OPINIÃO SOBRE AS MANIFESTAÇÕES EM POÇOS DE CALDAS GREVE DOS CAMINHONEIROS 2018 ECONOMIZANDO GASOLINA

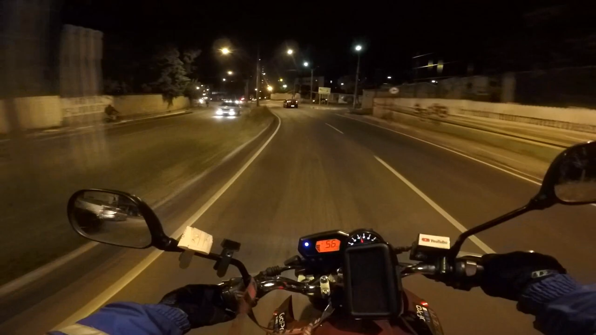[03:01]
lá no marco divisório Dá todo o nosso apoio Aos caminhoneiros Mas É, a greve acabou Né, e a gente voltou A nossa rotina normal Cês viram aí Que o primeiro posto De gasolina Chegar a gasolina aqui em Poço Veio através de uma liminar E o segundo posto Parece que é esse aqui,
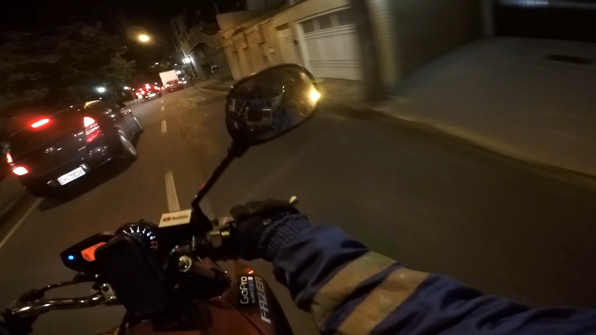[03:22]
ó É o posto Paim Né Hoje é dia 30 do 5 Hoje oficialmente acabou A greve dos caminhoneiros E... Nós aqui, tia
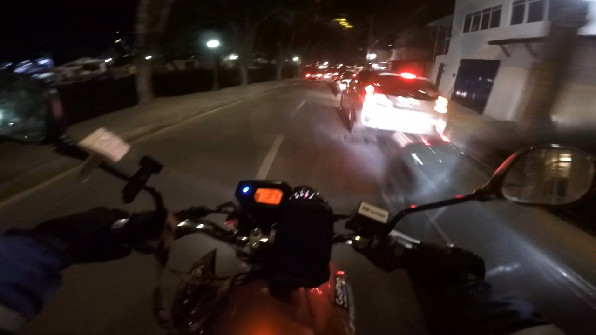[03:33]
E... Aí no posto Paim aí Chegou A gasolina A polícia militar Tá fazendo aí A proteção aí Das pessoas que Que vão abastecer
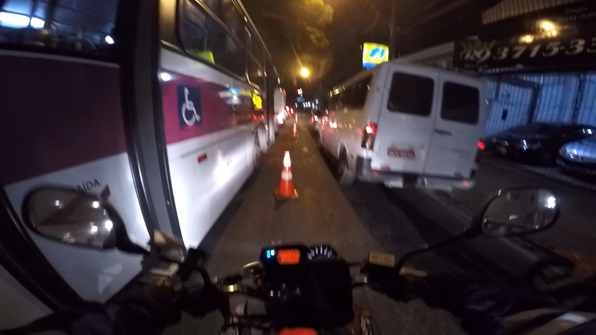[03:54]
Aí,
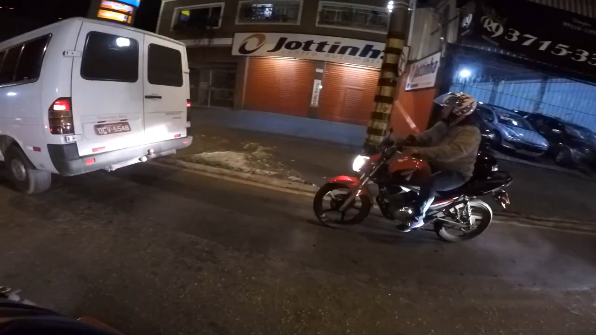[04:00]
ó Tá aí a polícia militar Mas a greve Oficialmente acabou hoje Quando chegou a gasolina No primeiro
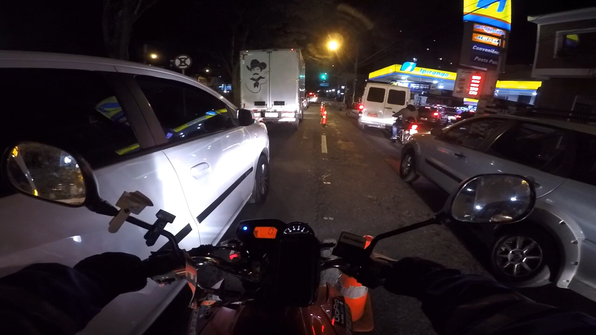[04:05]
posto Aqui em Poço de Calvadas Acabou desanimando Os manifestantes Que estavam lá No marco divisório
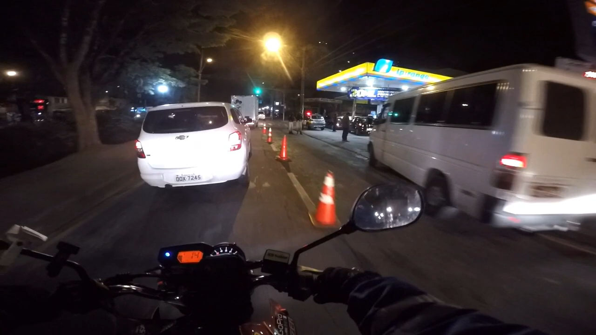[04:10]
E eles acabaram Saindo e acabando Com a greve,
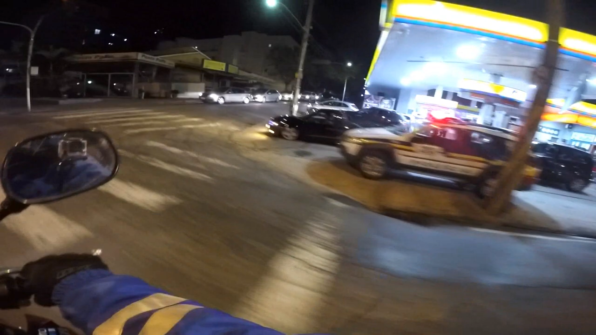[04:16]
né Então tá aí, ó Segundo posto aí De Poço de Calvadas Até gasolina É esse aí Aí os manifestantes Foram embora Hoje de manhã Eles pegaram caminhões dele E foram embora Pra casa deles E qual que é a lição Que eu tiro disso tudo Né É A lição que eu tiro Disso tudo É que o brasileiro Ele não foi inteligente Nessa manifestação Era a hora De não abastecer